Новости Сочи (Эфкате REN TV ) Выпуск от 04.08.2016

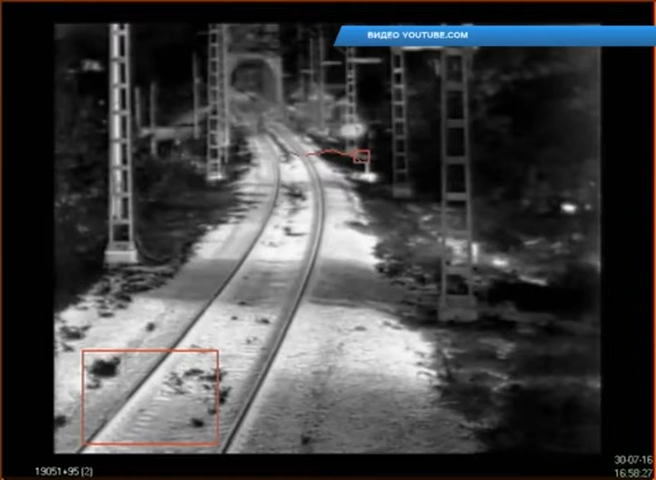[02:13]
На кадрах с камер видеонаблюдения хорошо видно, как трехлетний мальчик выходит на железнодорожные пути и достаточно долго находится там один, без присмотра. Спасать ребенка,
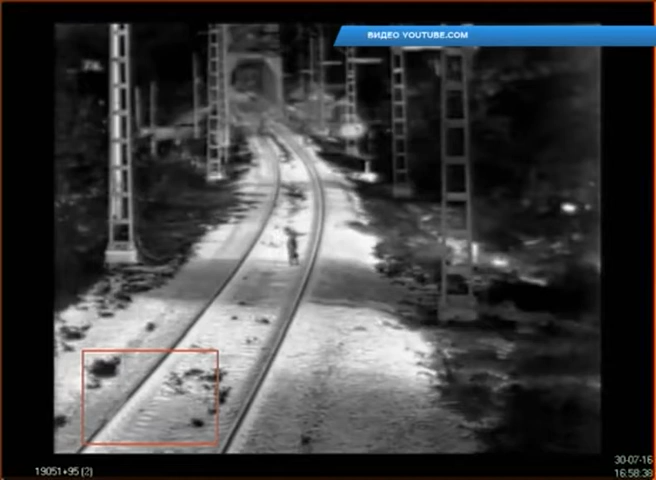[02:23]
размахивая руками и сигнализируя машинисту приближающегося поезда о том, что нужно остановить состав, бросились работники РЖД, которые, к счастью, оказались неподалеку.